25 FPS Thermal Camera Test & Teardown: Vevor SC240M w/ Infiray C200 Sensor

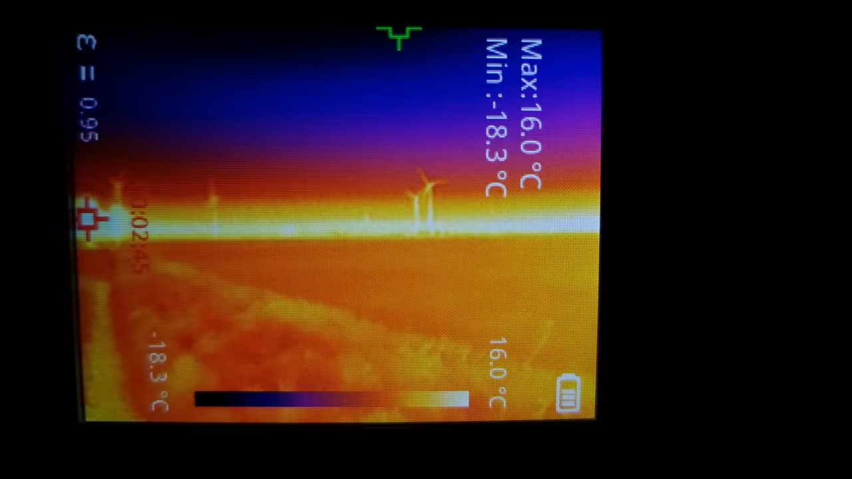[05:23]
On screen: max 16.0°C, min -18.3°C, scale top 16.0°C, scale bottom -18.3°C
But yeah, image quality in terms of sharpness, noise and contrast really is amazing for such a low cost camera.
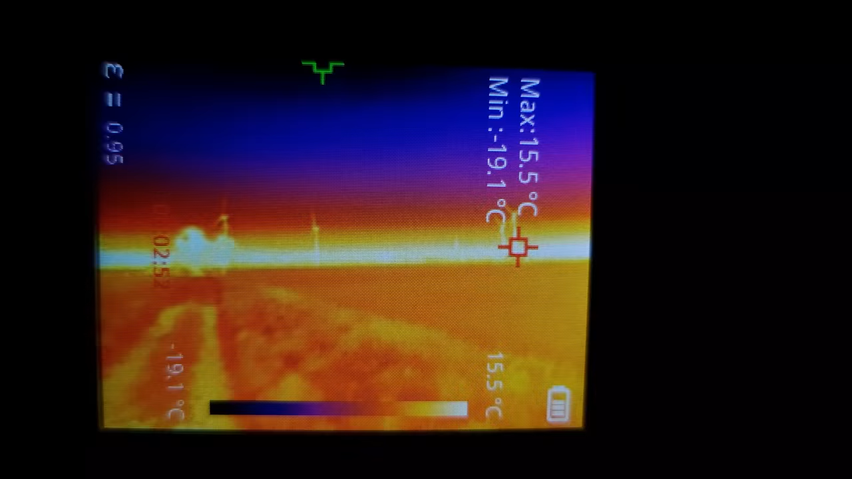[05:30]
On screen: max 15.5°C, min -19.1°C, scale top 15.5°C, scale bottom -19.1°C
I wouldn't mind a kind of permanent augmented reality Voidstar visor with an infrared sensor to reveal some previously invisible secrets of the world,
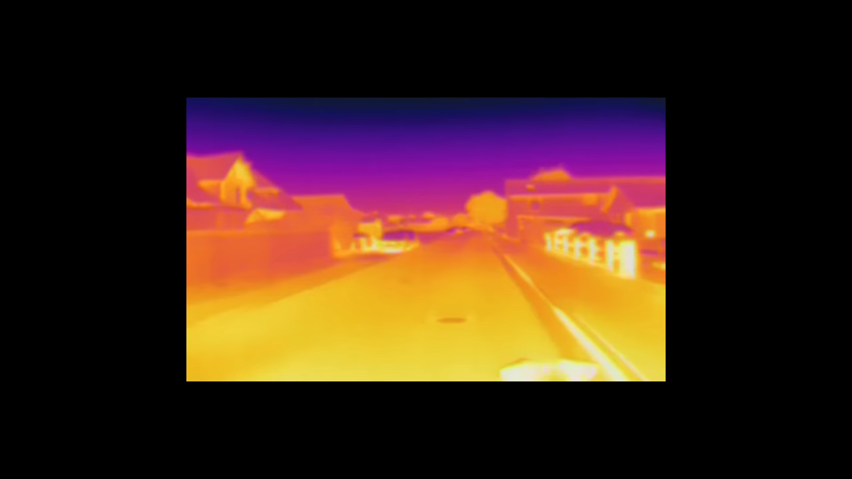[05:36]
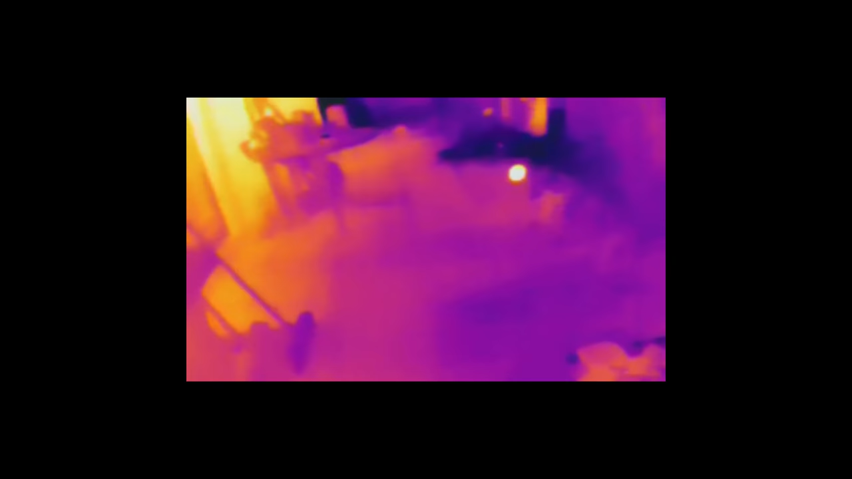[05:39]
such as this hedgehog, which much to its dismay has also been revealed by Dexter in this case.
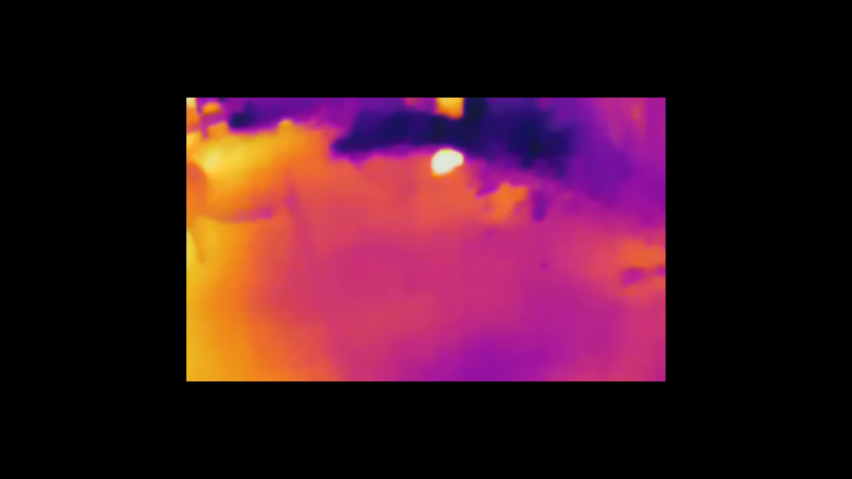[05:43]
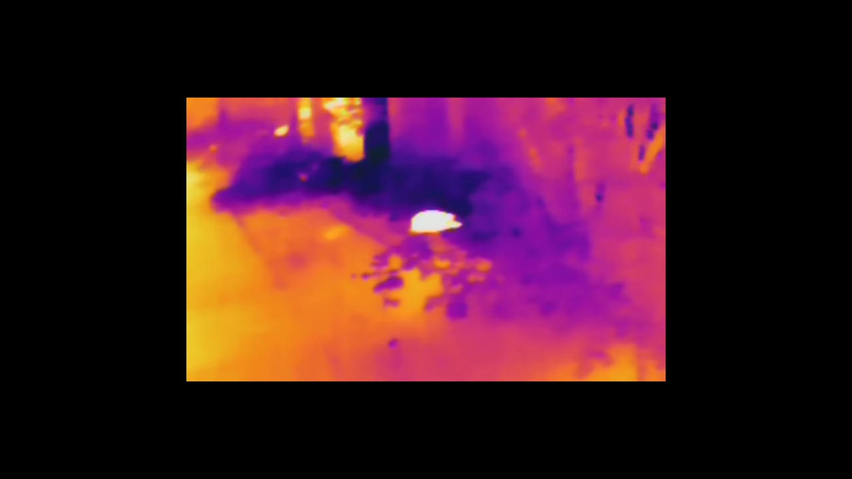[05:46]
But the slightly warm spot on the ground where the slightly warm hedgehog just hung out a moment ago, or the slightly warm car that has probably driven within the last hour.
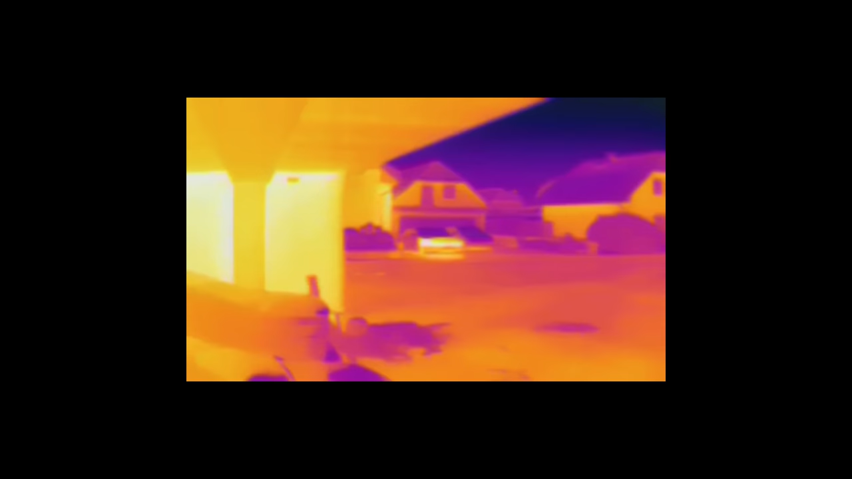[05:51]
That is some interesting stuff.
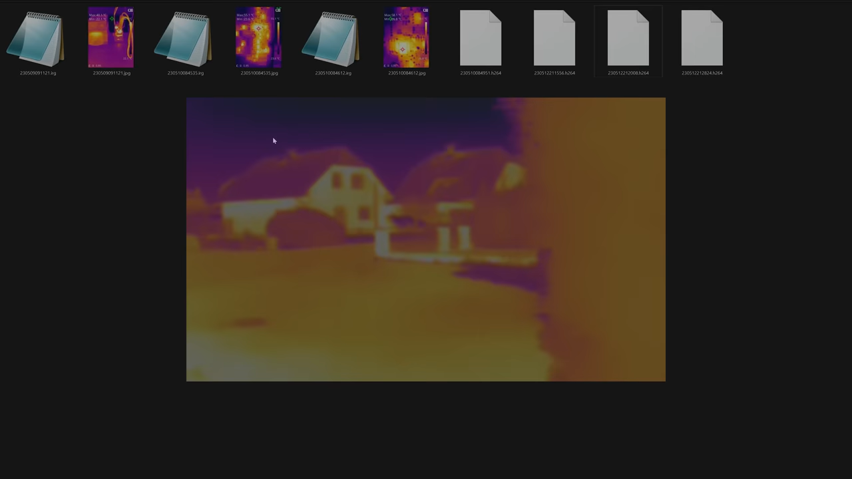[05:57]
When taking pictures with the normal trigger SC 240 M saves a normal JPEG showing exactly the display contents.
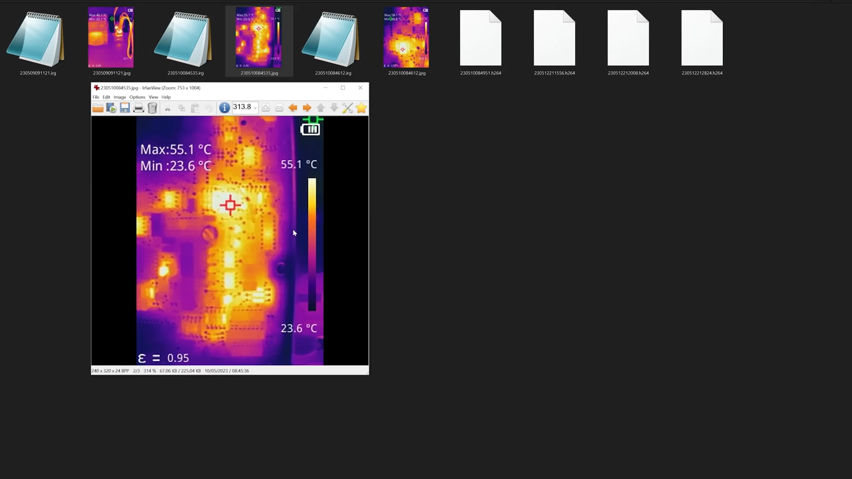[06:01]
On screen: max 55.1°C, min 23.6°C, scale top 55.1°C, scale bottom 23.6°C
So the IR view in the selected color palette, for example, and additionally a larger IRG file,
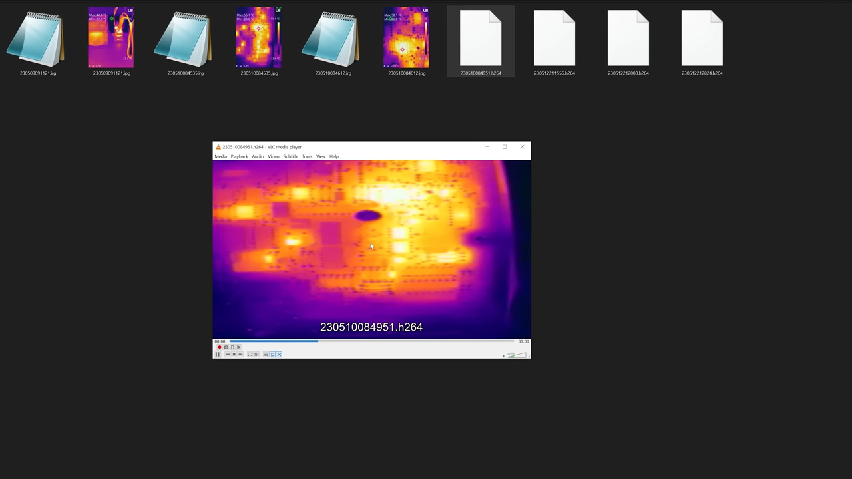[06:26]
The video files recorded by this camera have an h264 file extension,
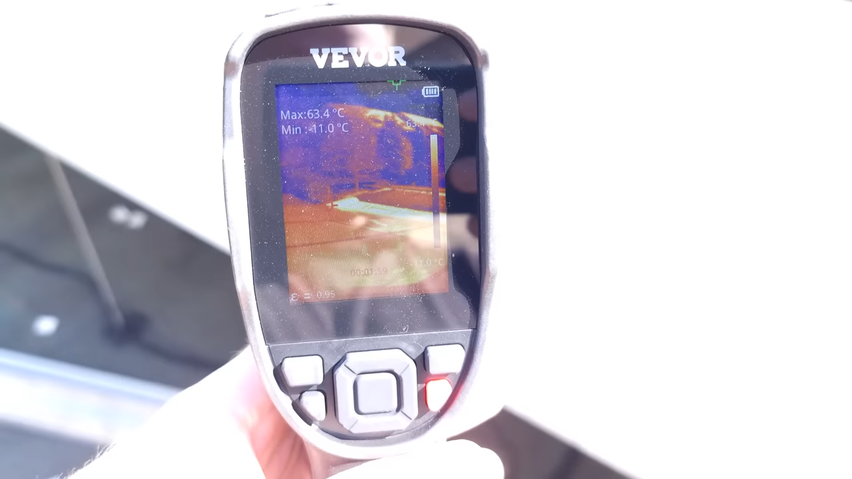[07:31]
On screen: max 63.4°C
Had they added a focal length adjustment and brought out the direct USB camera interface, it would have been perfect.
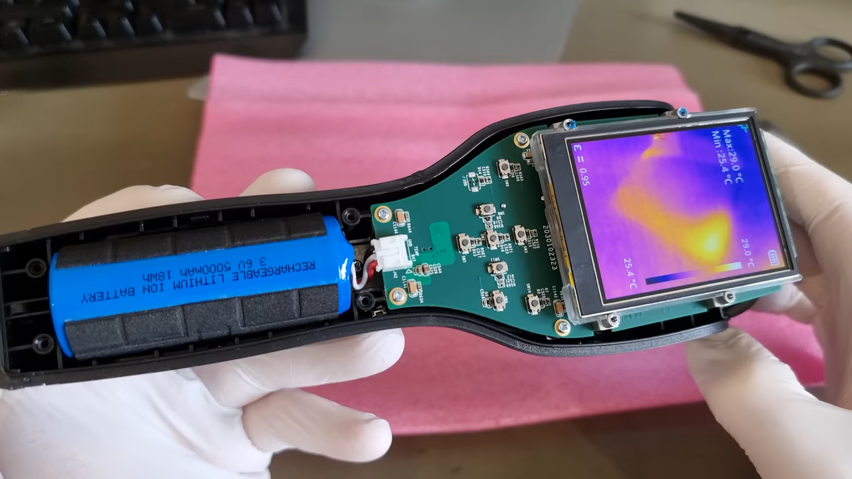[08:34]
Oh, Matt, solder mask, gold plated PCB, fancy stuff. And would you look at that die cast aluminium frame? All screws are loctited.